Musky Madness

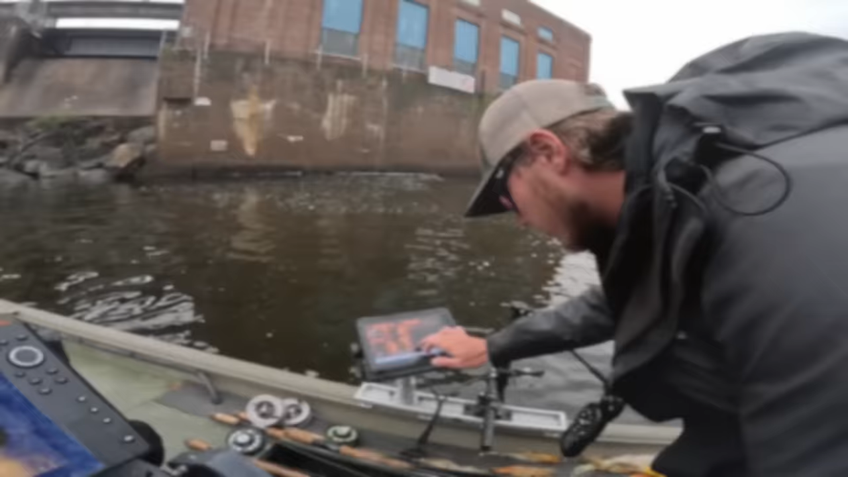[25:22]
Now we're talking, dude. You see the tail moving? Holy crap, that's the fish? It's a fish. I don't know if that's that one.
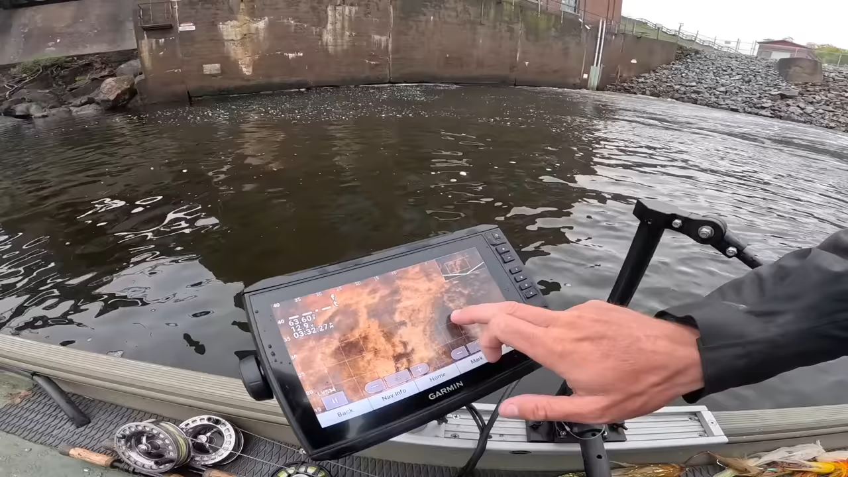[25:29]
Okay, but maybe not.
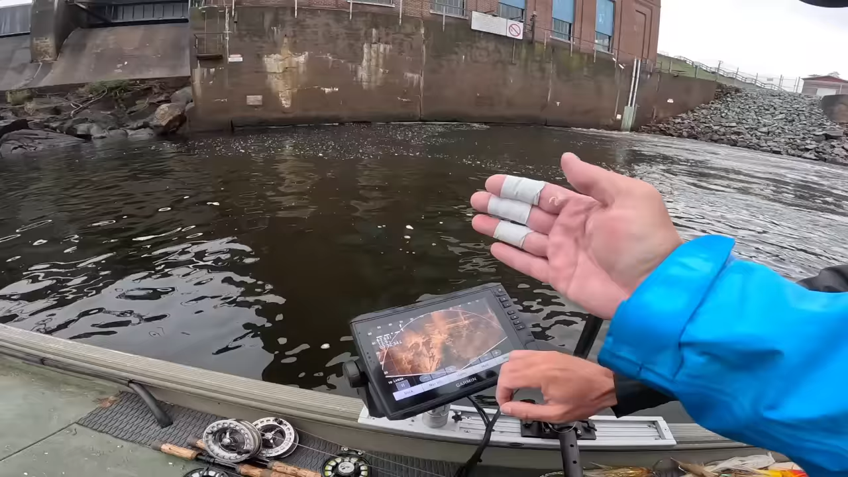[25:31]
It's right there. The fish is right there. It's right there.
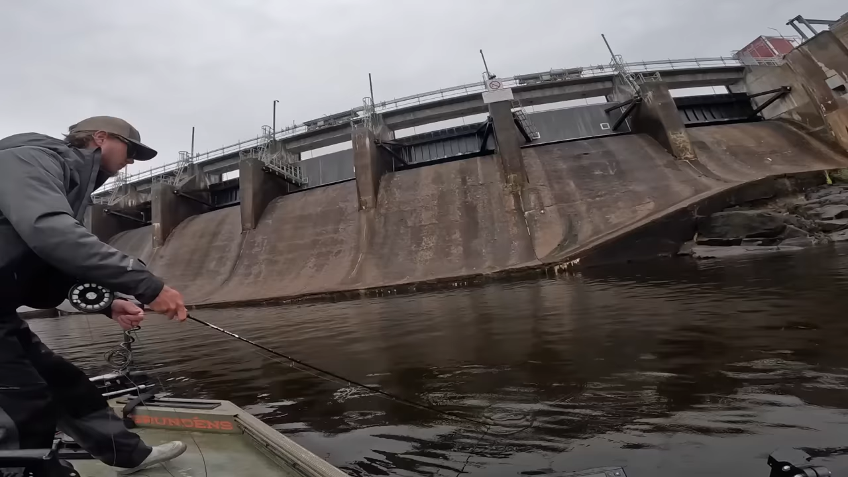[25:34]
Got a follow.
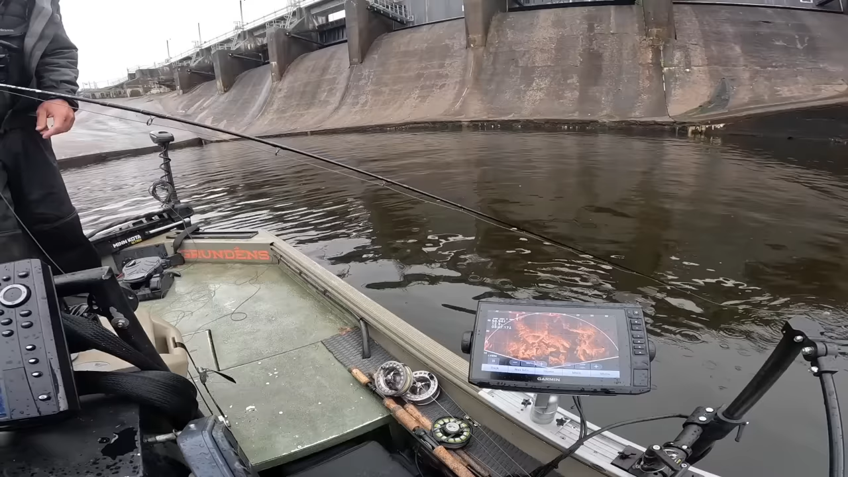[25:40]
Well, I'm just trying to learn how to interpret it. Again?